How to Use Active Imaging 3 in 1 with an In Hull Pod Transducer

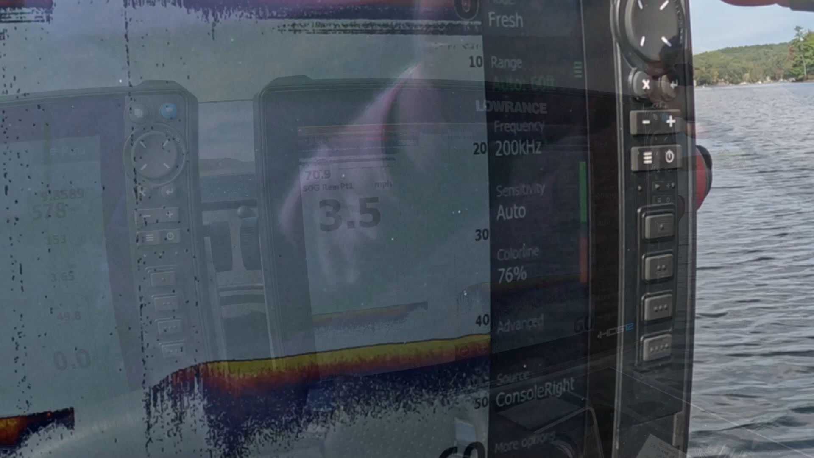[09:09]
I'm gonna flip over to my other one which is the top one okay so now we're back on
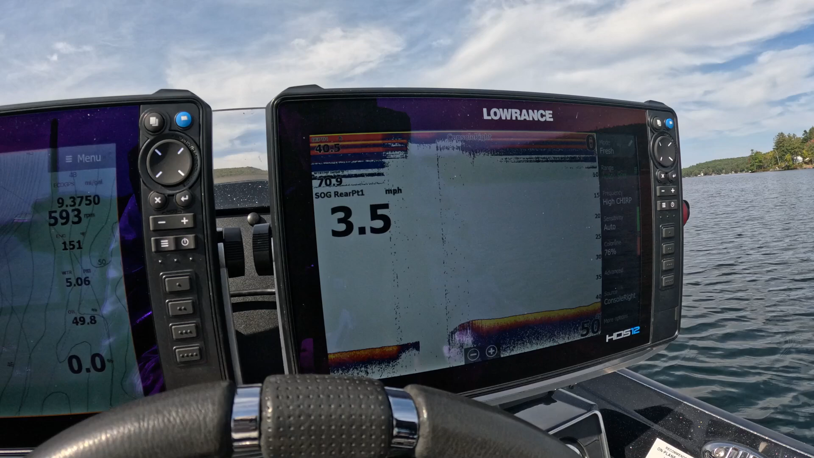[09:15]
On screen: speed 3.5 mph
that in-hole transducer and you notice I got a lot more noise back so let's pop back on pad see what happens
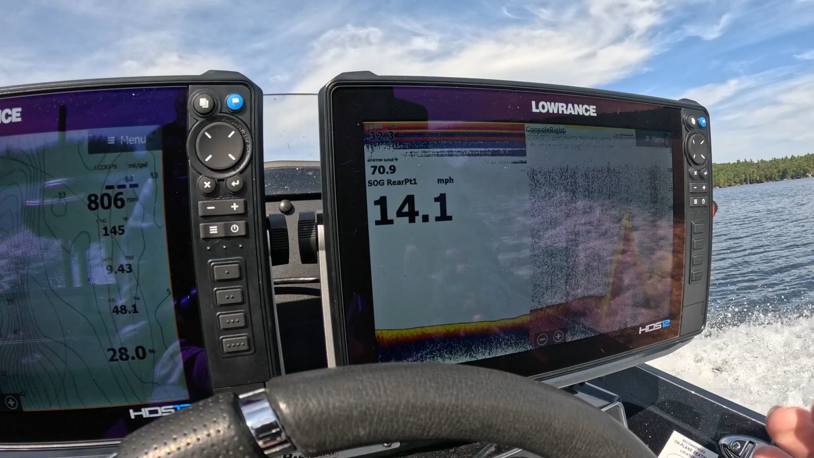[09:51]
On screen: speed 14.1 mph
okay so we're coming back off pad now and you'll see we're back under five miles an hour but we got not quite the image we'd like to have so what I'm gonna do is I'm gonna flip back over on the menu here I'm
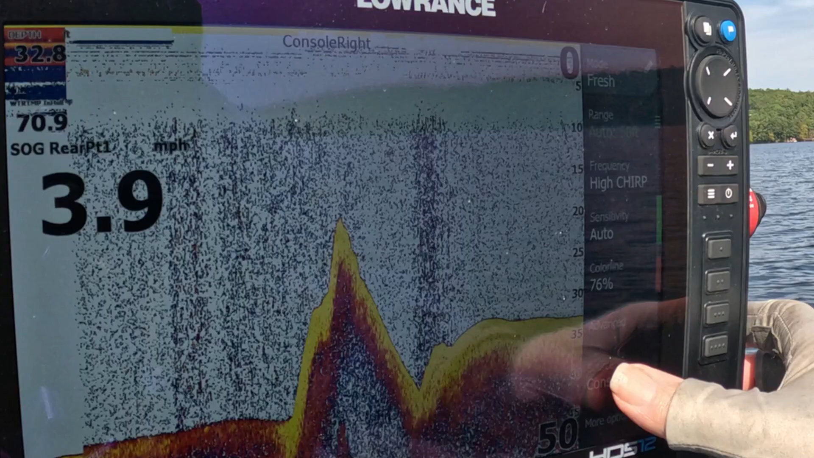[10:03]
On screen: speed 3.9 mph
gonna change my source back to the external transducer okay it's just that easy to switch back and forth but again you just have to remember which one's which okay again the way I found that out was to turn off my channel two which is the three and one see which one I was on the menu turn it to that one and then bring up that this menu over here to check my
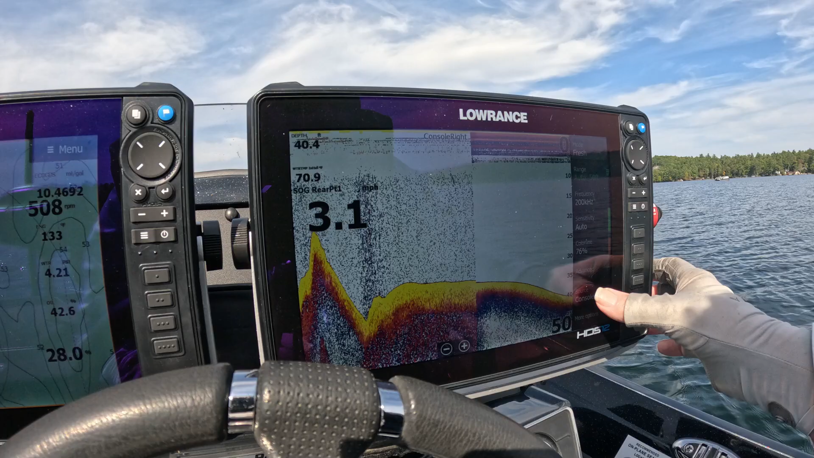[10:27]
On screen: speed 3.1 mph
source so now I'm running on the lower one which is the second one added which is channel two I have no idea
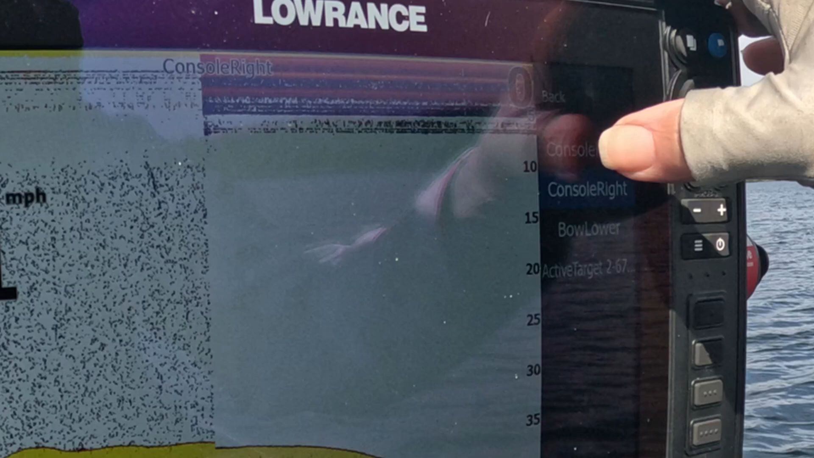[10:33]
if these are consistently channel one channel two or are they just randomly show up they randomly show up in the source list
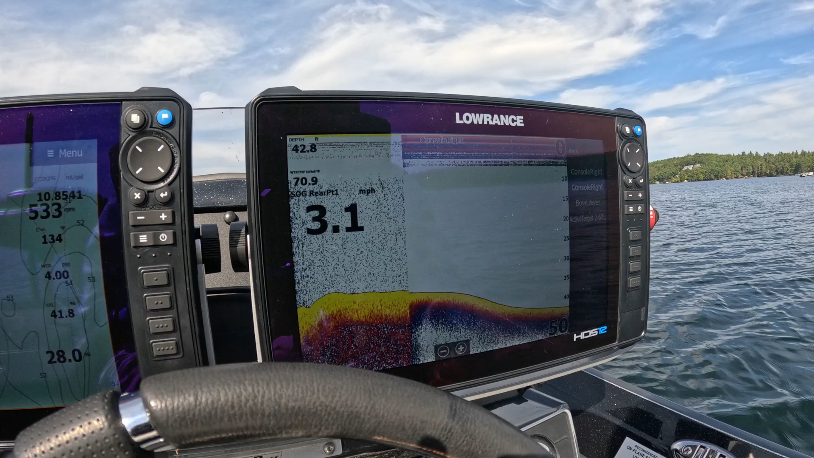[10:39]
On screen: speed 3.1 mph
so so anyways so that's what you want to do it's very simple you don't have to do any resets on your units it's just getting it set up using a panel using your panel select here to change your source again changing source is pretty easy just get up over here to source okay if I wanted to I could flip over to my bow lower unit or my even my active target I don't want to do that because right now the transducer
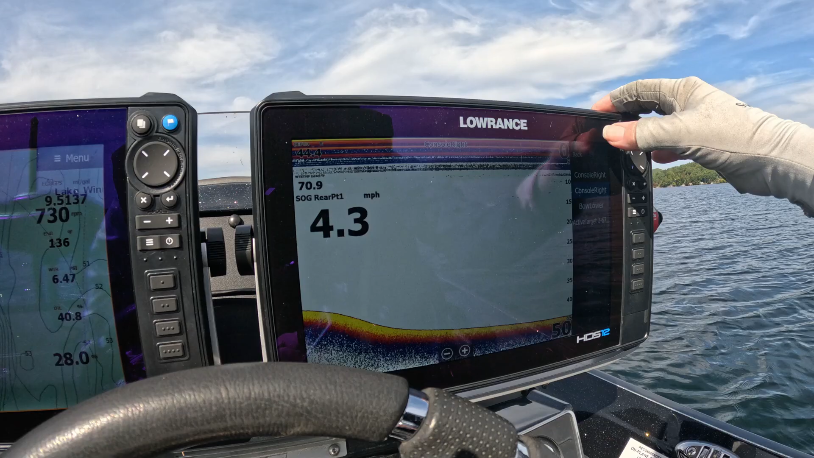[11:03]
On screen: speed 4.3 mph
is out of the water it wouldn't show anything so alright so so there you have it something fairly simple